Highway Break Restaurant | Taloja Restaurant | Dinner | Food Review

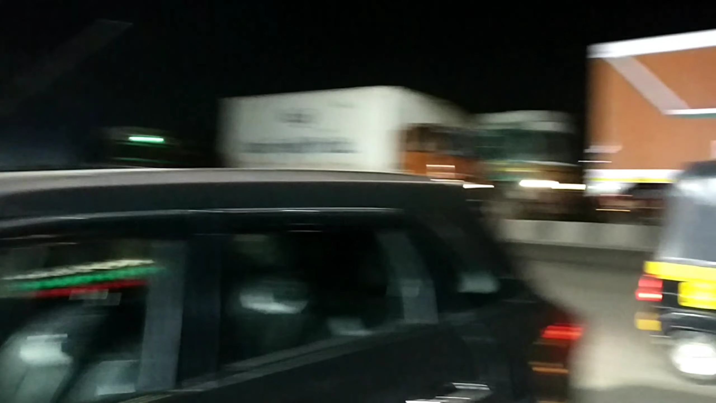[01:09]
आप देख सकते हो ये हाईवे है और ये होटल हाईवे ब्रेक।